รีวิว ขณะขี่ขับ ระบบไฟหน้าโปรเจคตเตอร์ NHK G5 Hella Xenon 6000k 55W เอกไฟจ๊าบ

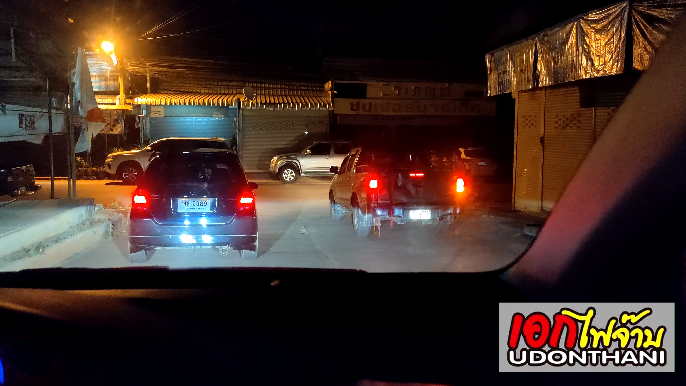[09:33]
ตอนแรกก็หยุดให้ผมไปก่อนตอนสีแยกครับผมก็ออกก่อนแล้วคันนี้ก็ตามหลังผมก็แบบก็ปิดแจเบาๆประมาณ 2-3 ครั้งอะไรอย่างนี้ผมก็นึกว่าผมลืมปิดประตูเลยหรือเปล่า
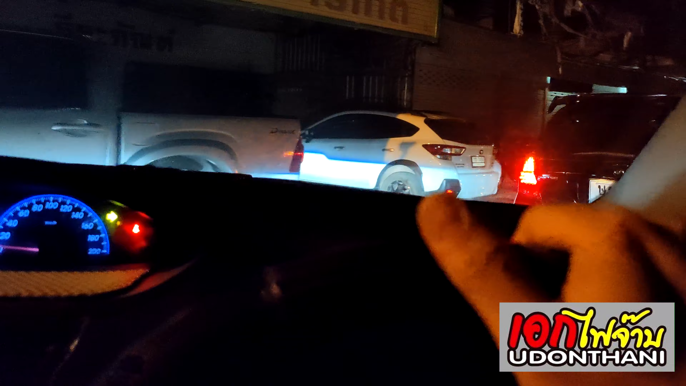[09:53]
ผมก็ว่าไม่ใช่นะแล้วก็มาเจอพี่แชร์คีนหนึ่งกับตรงนี้ครับไปแล้วโอเคตอนนี้ก็อยู่ในเกตเมืองนะครับผมรถแน่
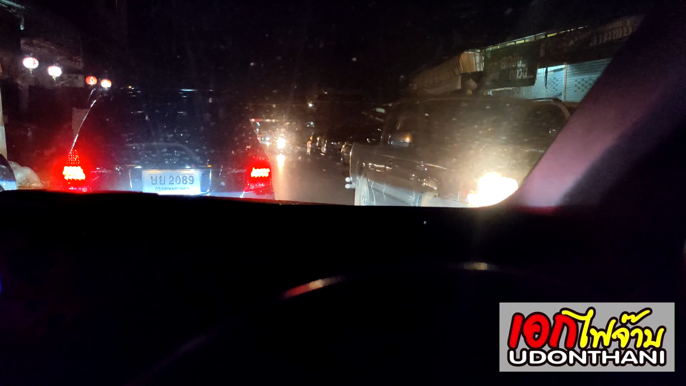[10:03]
นหนานะครับก็ขับกันสบายๆ อยู่แสงไฟครับคันนี้พี่แชร์จะทอยเข้าโอเคเราก็เอาขวาไปครับเห็นไหมครับไฟหน้าเราก็ยังเห็นชัดอยู่ที่ถนนนะครับเห็นเส้นของ Cut-Off ชัดเจนนะครับกับแสง 6,000Kดูสินะครับผม